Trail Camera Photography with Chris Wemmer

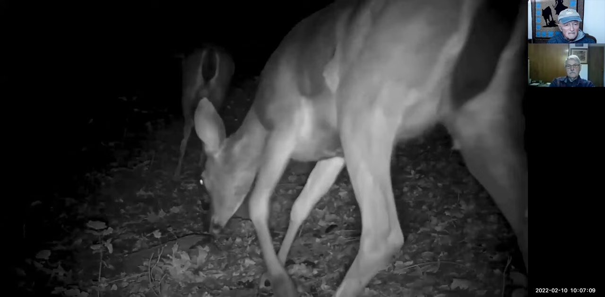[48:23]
And then the after reaction. Or the after effect. And the deers. The deer sniffing the place. Now I think this is that female. I'm not positive. Same one we saw earlier? Yes. The one with the cub. Because I never got any more pictures of the female with the cub.
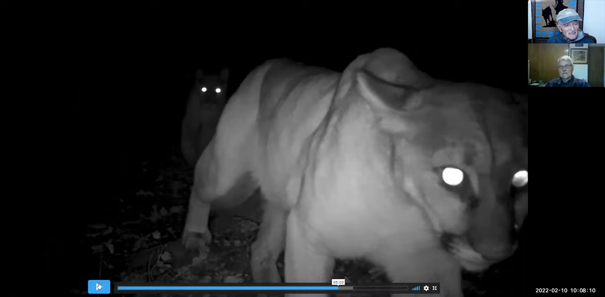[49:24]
And then here's the consequence. With the male. He's located the female and now he's tracking the the female. Courting the female.